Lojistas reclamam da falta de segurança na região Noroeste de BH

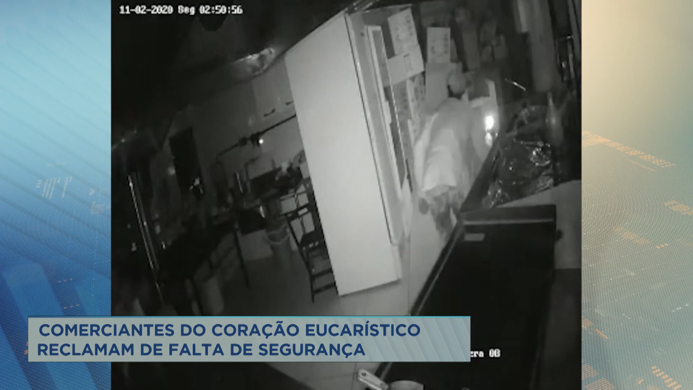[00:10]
Mais bairro reclamando, mais gente reclamando de arrombamento. É difícil demais, né? Você não sabe se o seu estabelecimento comercial no outro dia vai estar arrombado e deve ter sido visitado por ladrões. Olha aí, vamos lá, mais um. São quase três horas da manhã quando o homem entra no restaurante. Como está escuro, ele acende um isqueiro e começa a vasculhar o espaço.
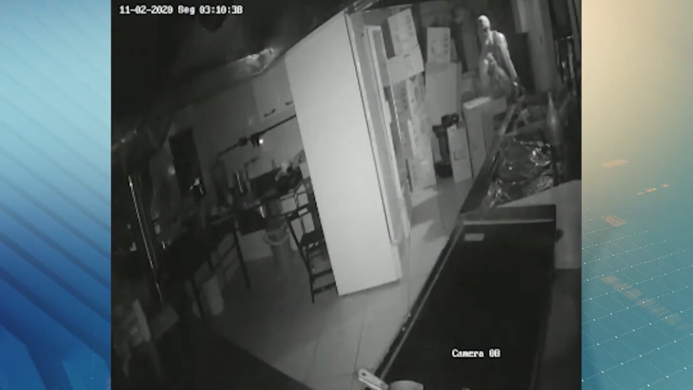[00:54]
Do local foram levados vários maços de cigarro, um computador e 300 reais do caixa.
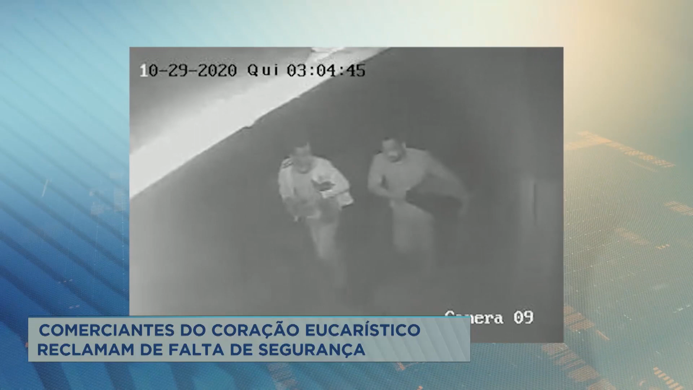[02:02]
As fotos mostram o suspeito com o objeto nas mãos ao lado de um comparsa. Nesse dia, o prejuízo foi de mais de mil reais. Agora, os comerciantes vão ter que gastar mais dinheiro para evitar novas ações.